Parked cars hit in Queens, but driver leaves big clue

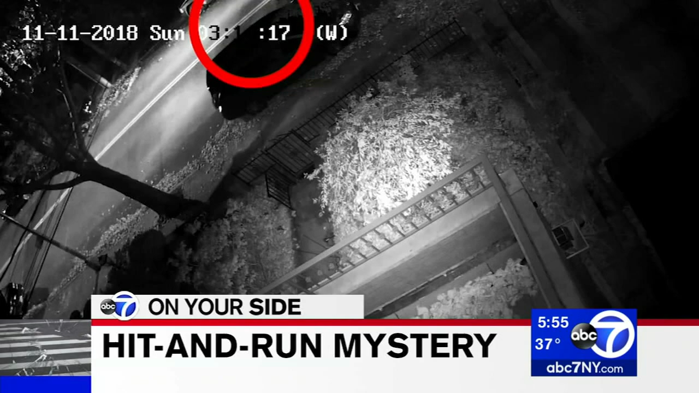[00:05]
A hit and run mystery in Queens severed your side piecing together the trail of damage after a driver slammed into parked cars. Along with surveillance video there was only one real clue left behind the scene.
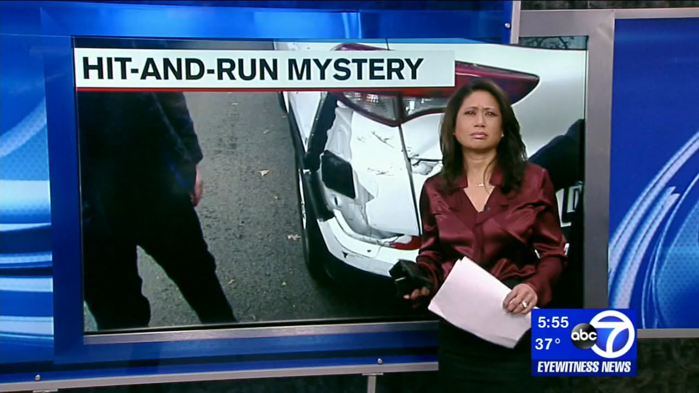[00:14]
Nina Pineda put on her detective cap to solve this one. Nina? Well the trail was pretty cold but the victims were still paying for all this damage more than 20 grand in smash glass and mash metal.
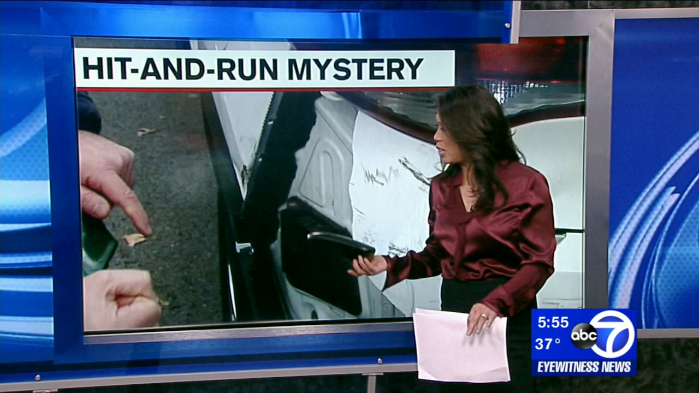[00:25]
We had just this one clue we got on the case of this hit and run driver. He guns it.
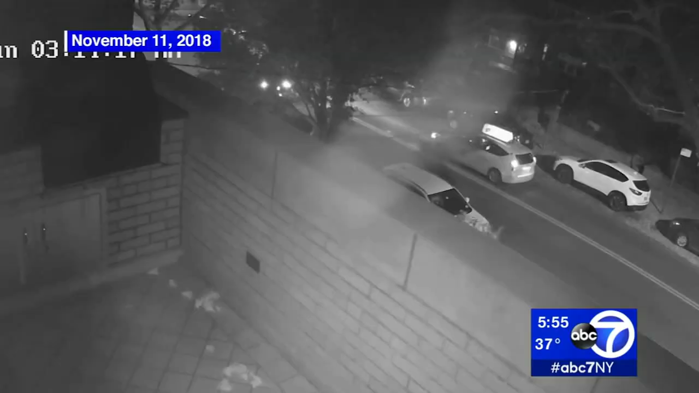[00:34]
Joe Cirello estimates the driver of this car is probably going over 20 in reverse. Watches the car going backwards. Manages to hit two cars each on opposite sides of the street. His neighbors woke up to a mess.
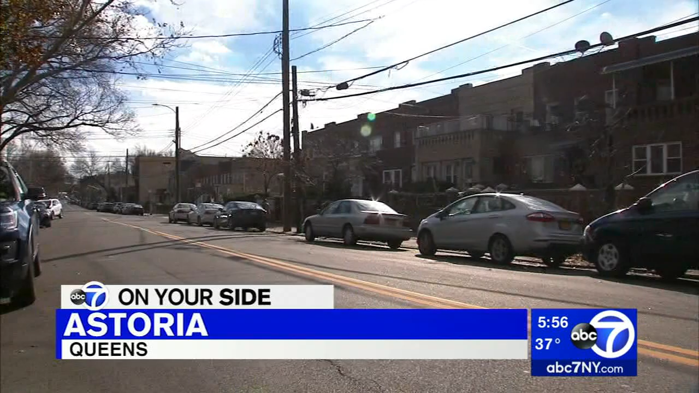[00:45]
Their cars mauled by the crazy 3 a.m. loop-de-loop. Very violently and then drives off.
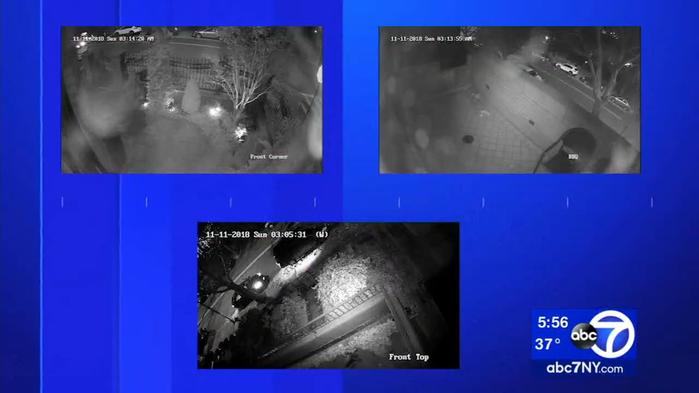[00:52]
Three cameras caught almost every angle including the driver
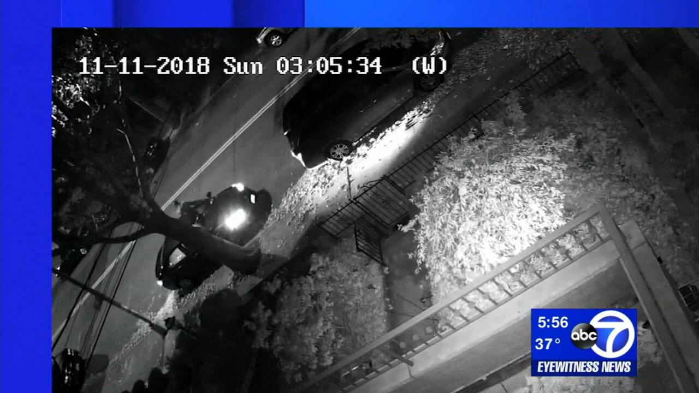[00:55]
walking around before beginning his ring of wreckage but leaving something behind. This is their side mirror.
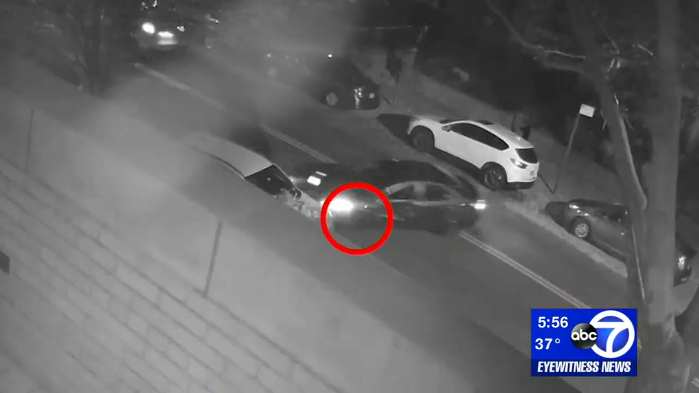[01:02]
You see it getting knocked off in the video and that's not all he saw. The green Toyota missing the side mirror scraped up on the side going by. But no one caught the license plate number sticking the victims with thousands in insurance deductibles.